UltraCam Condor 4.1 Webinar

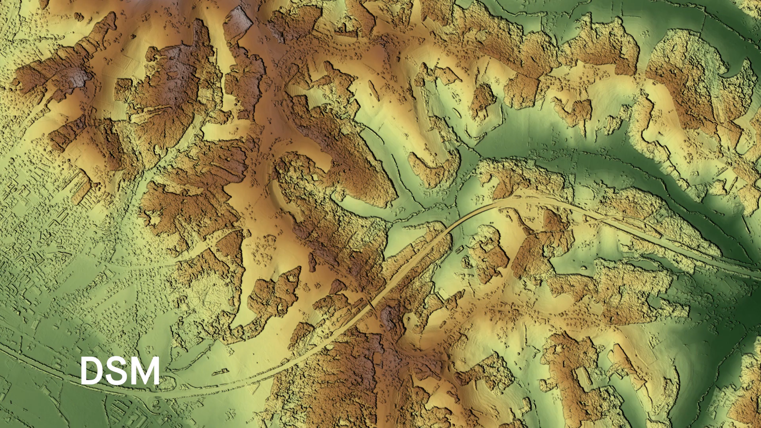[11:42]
DSM, DTMs, which then later is used to ortho rectify the imagery.
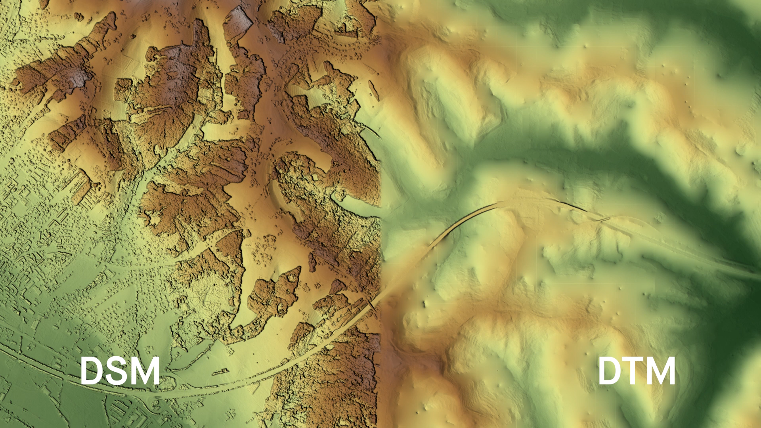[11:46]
So at the end this sensor gives you all the data you need to generate ortho imagery.
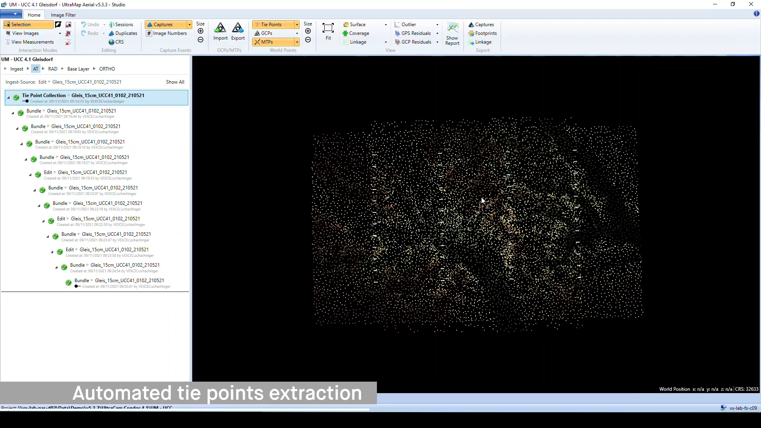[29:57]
So all of these type points were extracted automatically by the software.
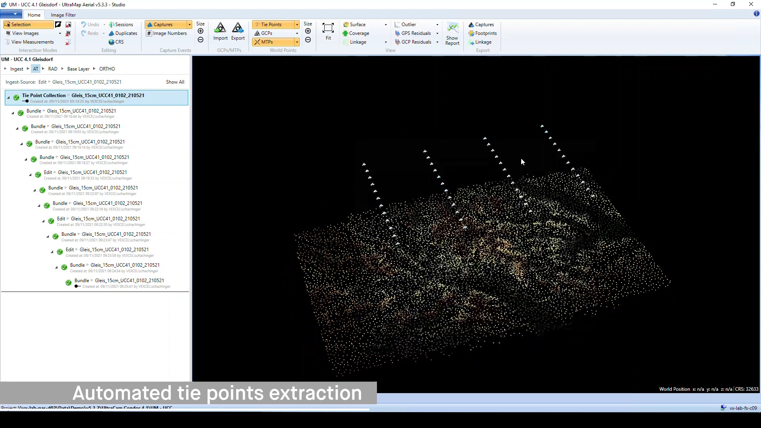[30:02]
And are color coded here in this view.
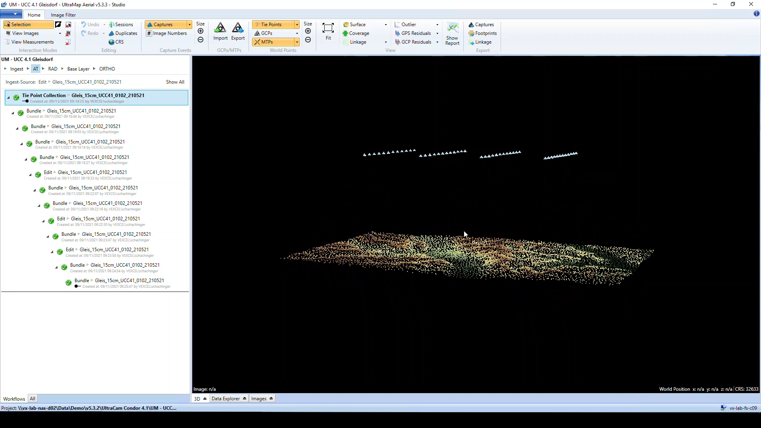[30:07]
To get an idea of the height of these points on the ground. We can view some measurement rays.
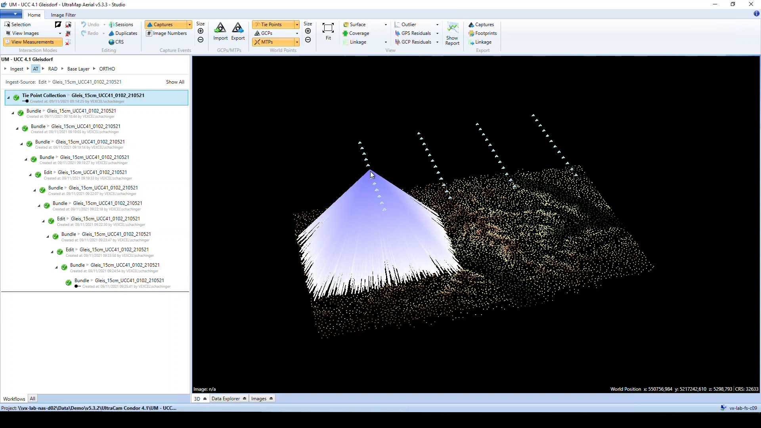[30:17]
So each of these lines is the connection of one photo center.
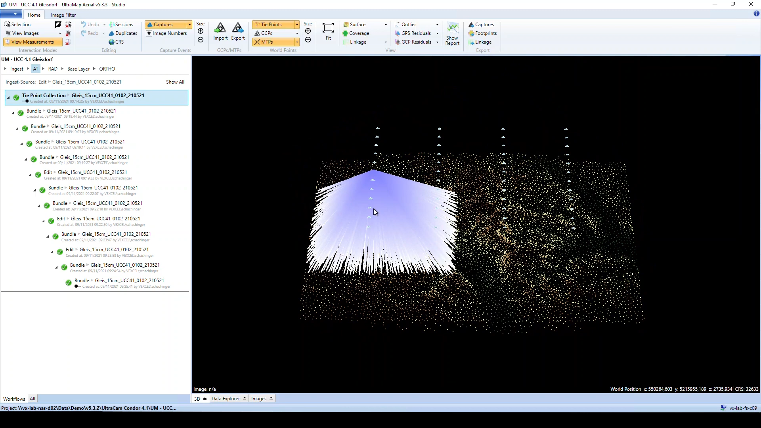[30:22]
To the point on the ground.
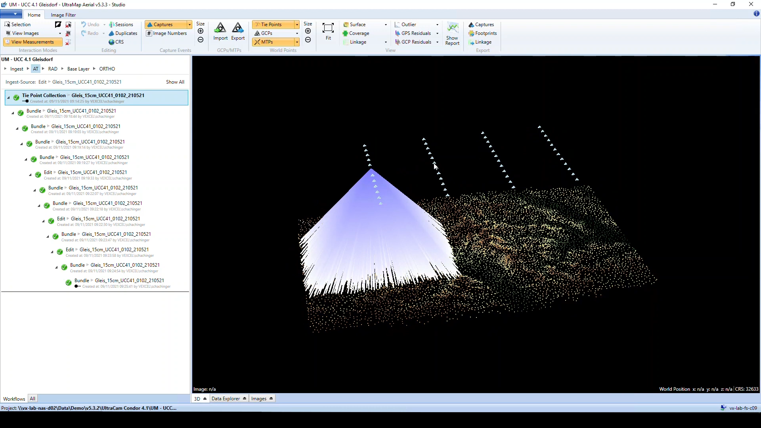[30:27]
These type points are extracted from the panchromatic images.
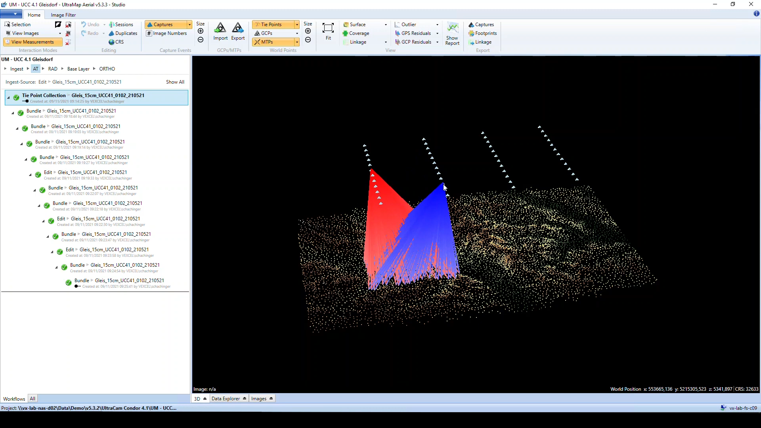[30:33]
Therefore they have this benefit of the huge image overlap. Then after the automated type point extraction.
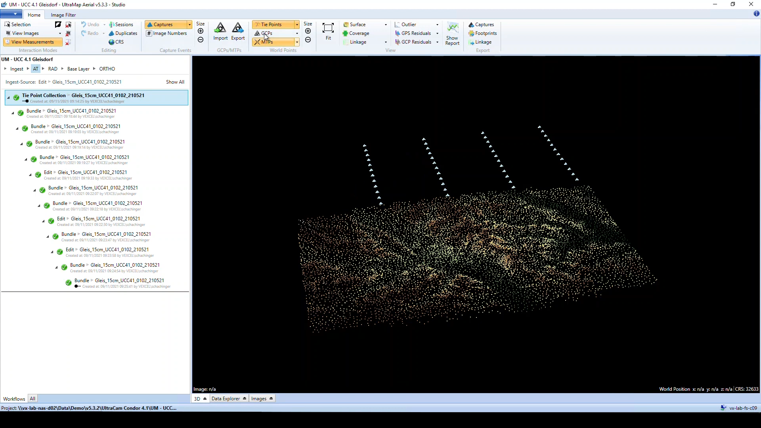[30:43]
Measurement of ground control points was done. So these triangle symbols here. All the ground control points. Projected into the 3D view.
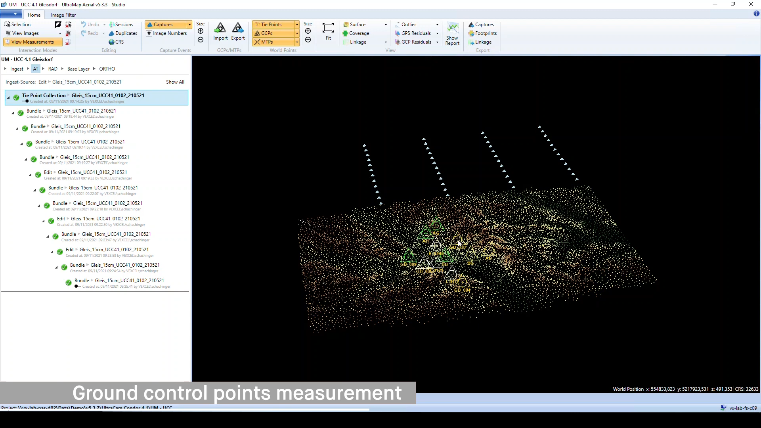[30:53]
And double click. Opens the measurement window for one of these points.
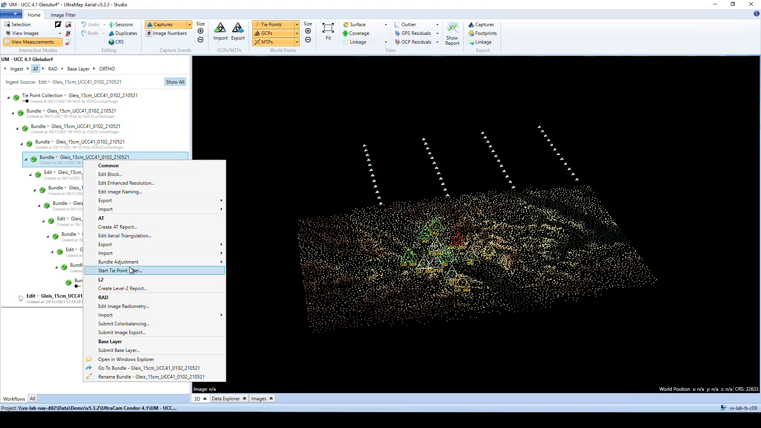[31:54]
Would be to do a bundle adjustment. So this dialog window here.
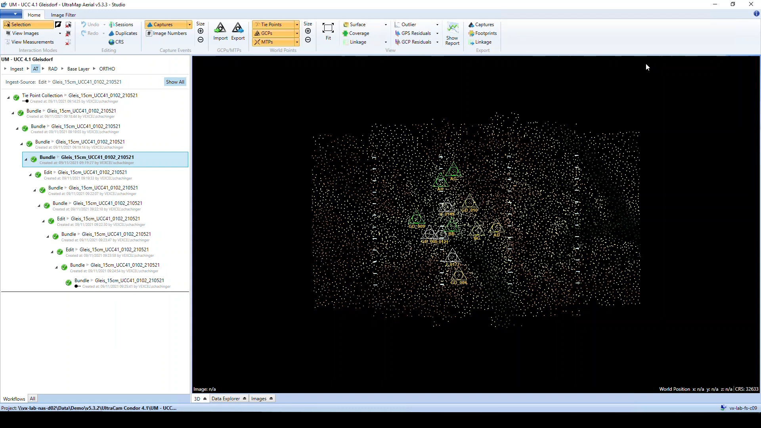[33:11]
Or can be displayed. As 3D vectors. As the residuals of components. Or could be exported to some file formats.
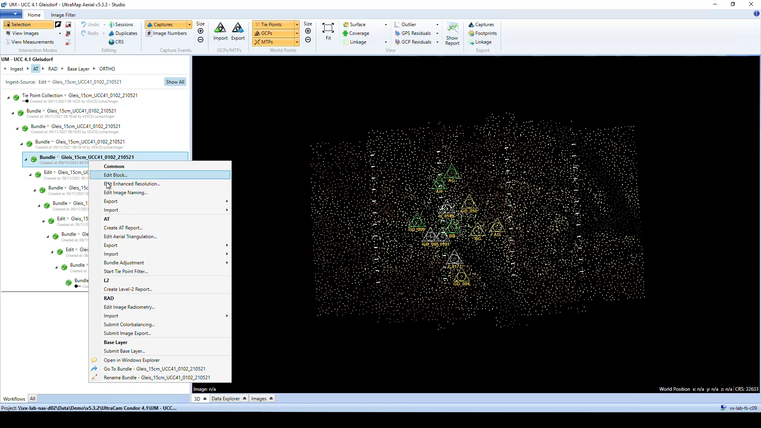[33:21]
So like here. The export for exterior orientation. To some formats. Or exporting of AT data. Which includes. Much more than just.